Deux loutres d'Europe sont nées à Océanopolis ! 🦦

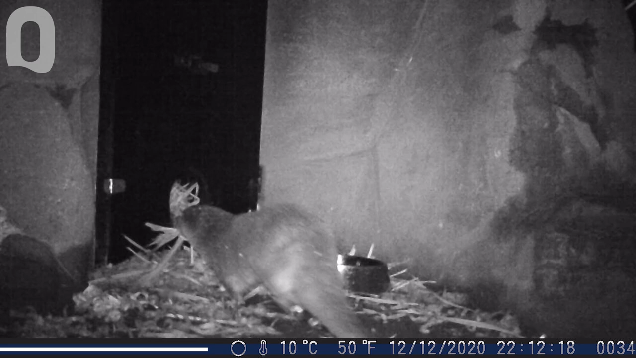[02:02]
des morceaux de végétaux qu'elle va les couper elle-même et qu'elle va les disposer dans sa catiche pour justement maintenir ses petits bien au chaud. Au fur et à mesure qu'ils grandissent, on la voit, en fait, elle sort de plus en plus.